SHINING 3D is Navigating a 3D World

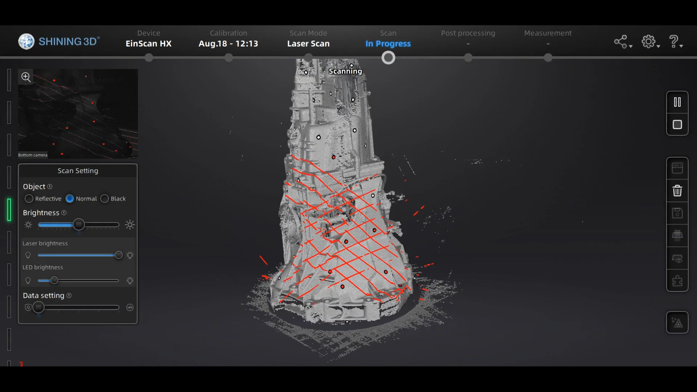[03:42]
The high quality 3D model can be used for many purposes, like design, AR and VR and so on.